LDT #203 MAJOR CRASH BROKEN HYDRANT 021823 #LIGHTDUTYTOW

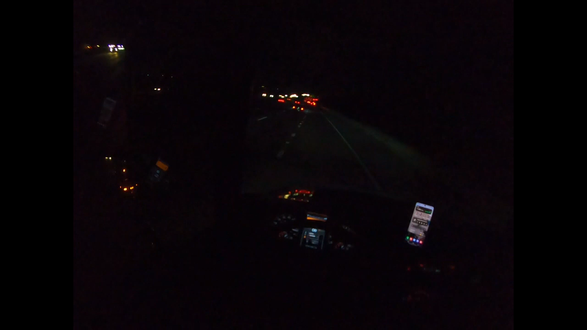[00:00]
Friday, boys and girls. It is the 18th of February, 2022. It's 9:52 p.m. We have a double flatbed request in the city of Stanton.